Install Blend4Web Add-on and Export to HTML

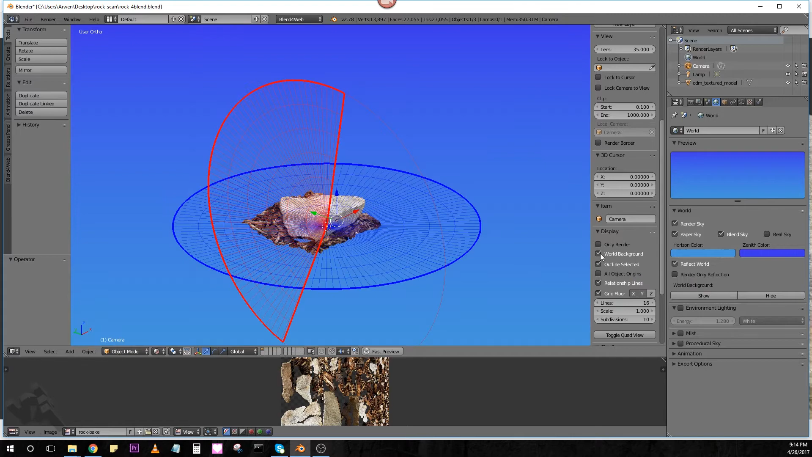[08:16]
That way, we can see what it's going to look like while we're editing our model here. And we'll go ahead and hit File, Export, HTML, and then Export.
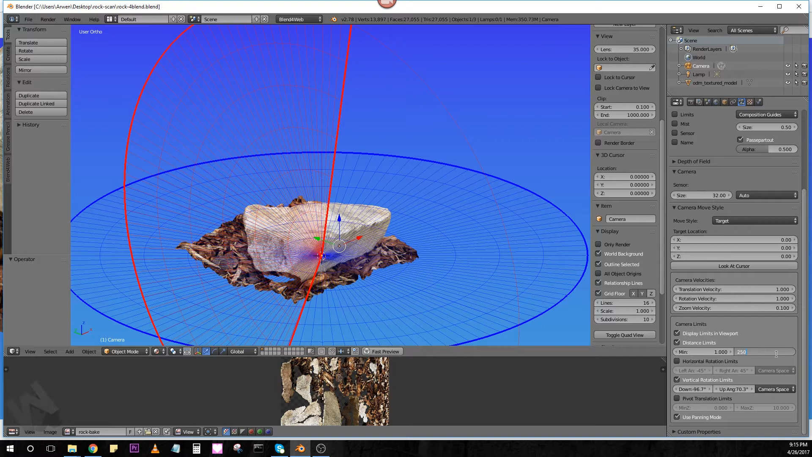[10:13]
So, let's bring up Blender. I'm going to go ahead and increase our max to 250. There's no reason to have a limit on a model like this. And then, what we're also going to do is, we're going to set our... As it happens now, the camera starts off right there, kind of with that rock right in your face.
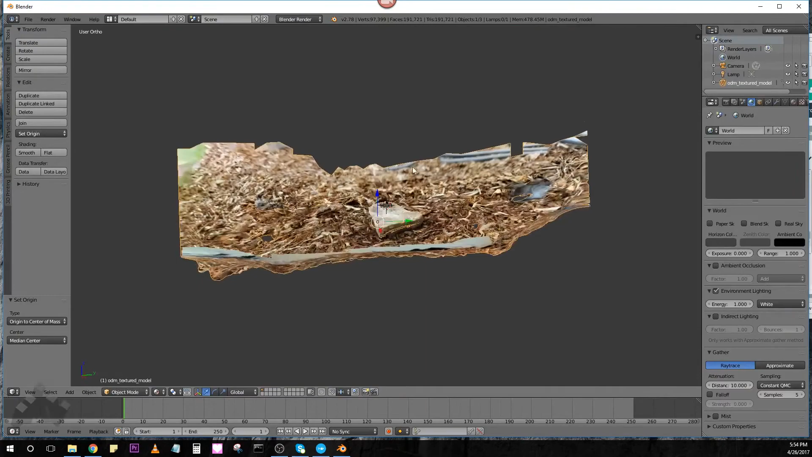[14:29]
What that means is that there's no shrinking with distance. Everything lines up perfectly. So, we're going to hit the 7 on the number pad to look at it directly from above.
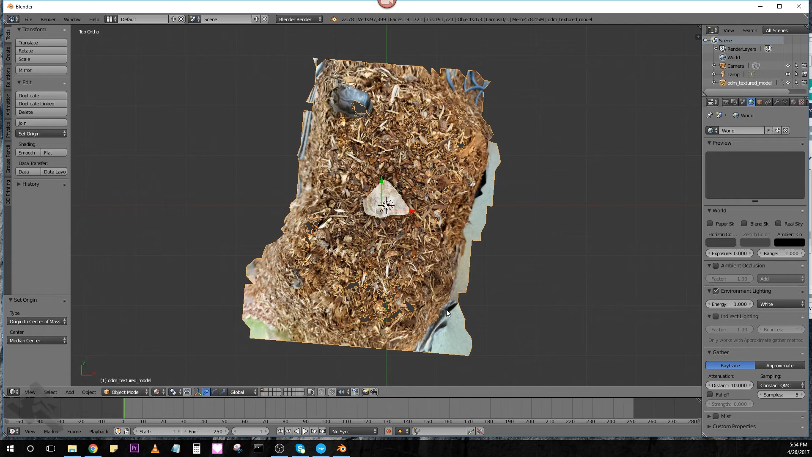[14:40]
I'll tab into edit mode. A to select and deselect everything. So, I'm going to select this little box here, which means we select pixels or vertices that are behind each other.
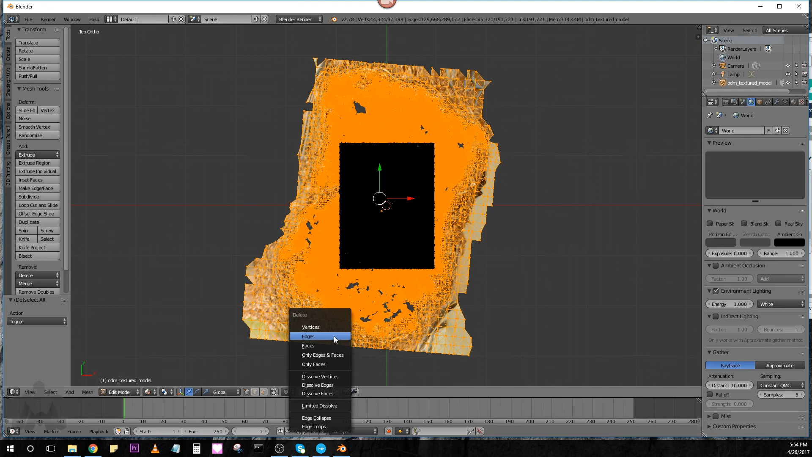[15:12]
And hit X to delete. Select vertices. And we're going to tab.